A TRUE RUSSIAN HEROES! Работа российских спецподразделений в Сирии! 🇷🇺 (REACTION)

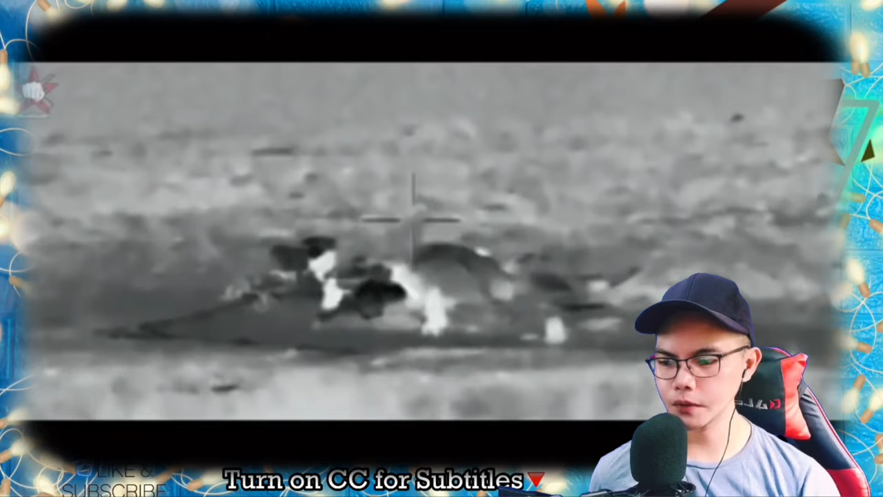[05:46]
Заняли позицию на правом фланге, оператор ПТУР «Корнет» с первой ракеты попал в БМП.